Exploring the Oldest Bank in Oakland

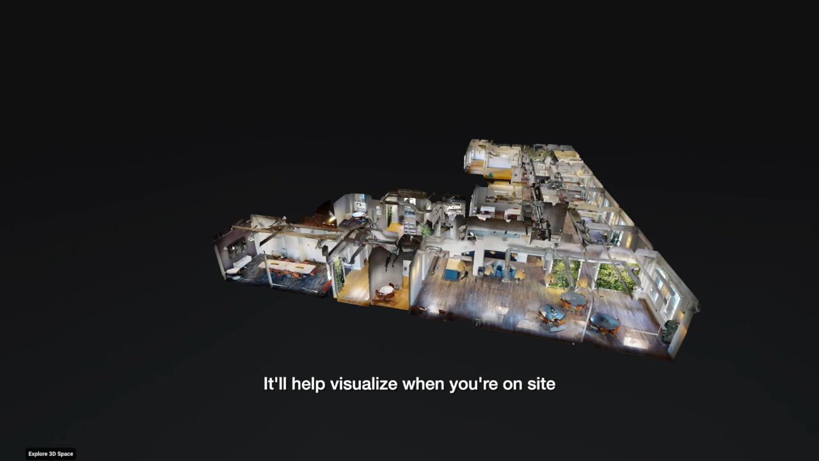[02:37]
visualize when you're on site, but more so than that, the Matterport videos will allow to bring people inside from far away.